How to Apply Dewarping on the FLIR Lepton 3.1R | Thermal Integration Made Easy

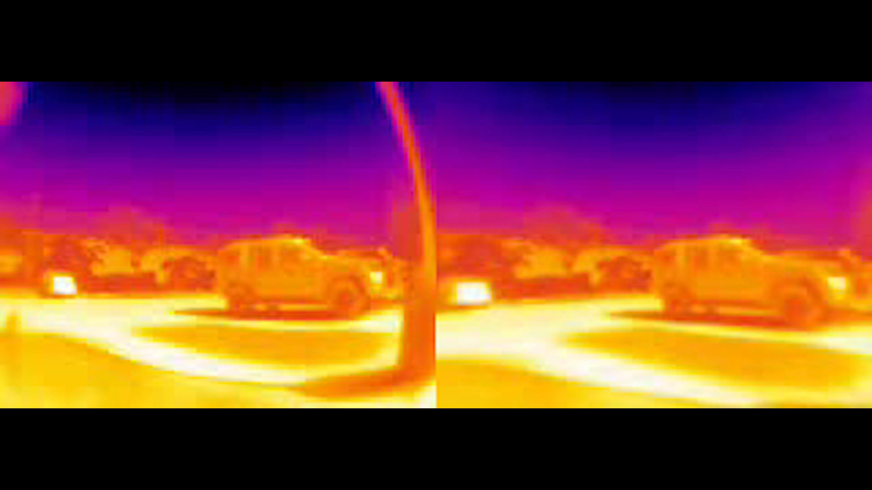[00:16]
Use our dewarping application to simplify development and improve performance.
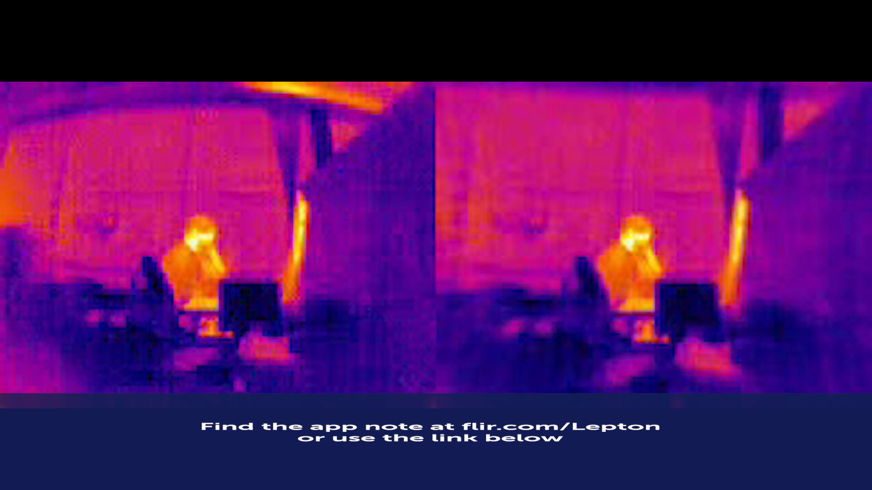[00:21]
A wide field of view lens allows the imager to capture more in a scene, which will cause distortion.
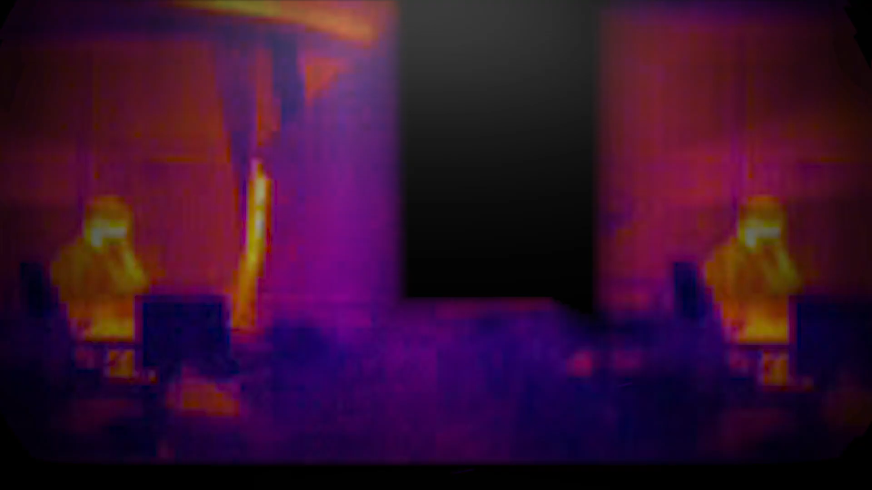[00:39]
Follow these steps to fix barrel distortion. Calibrate the camera using a circle grid to compute the transform matrices, which correct the camera's mapping into the image plane.